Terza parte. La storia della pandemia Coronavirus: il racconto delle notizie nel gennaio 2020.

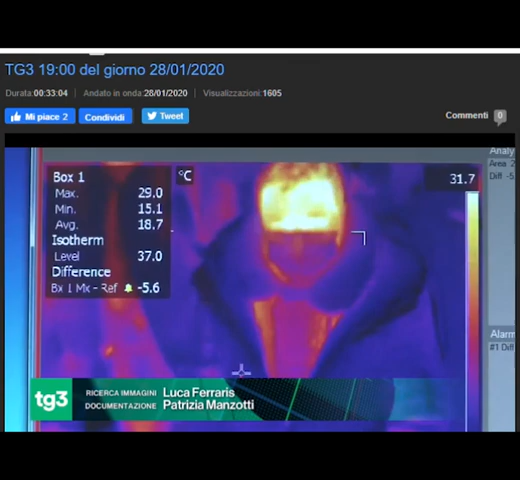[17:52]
On screen: max 29.0°C, min 15.1°C
I passeggeri passati sotto gli scanner a rilevazione della temperatura corporea.